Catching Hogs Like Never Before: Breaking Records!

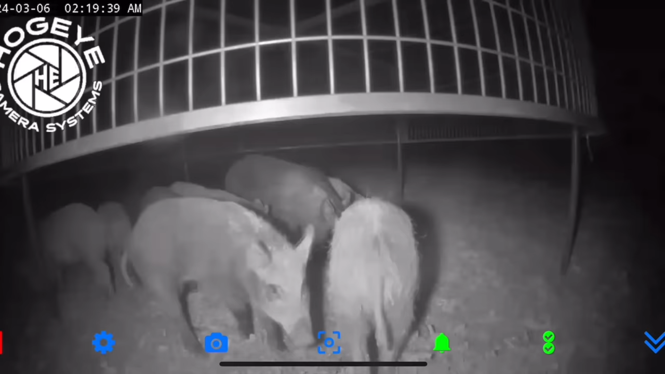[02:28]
10 plus pigs so it didn't look like they were all in there and you could see one or two rubbing on the post and they're in and out in and out and my thoughts are well they just got there so they're all gonna pile in here and start eating because it looks like one mama sow and her last litter of pigs so they're all you know not full grown but they all look like her last litter big big litter of pigs I'm thinking they'll all get comfortable and mosey back in here I'm gonna speed this up a little bit but uh as you can see in the video it's like
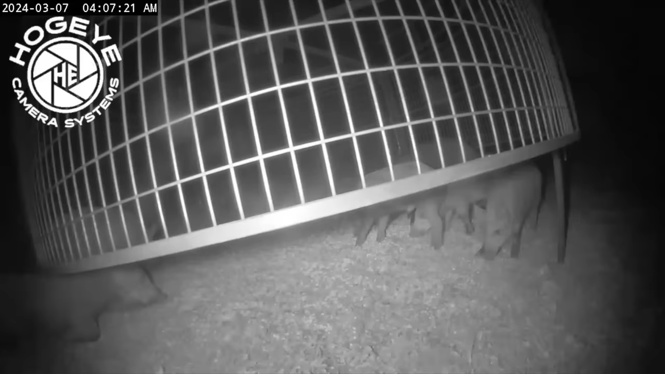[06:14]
Well, as you can see, the frustration continues with this group of pigs.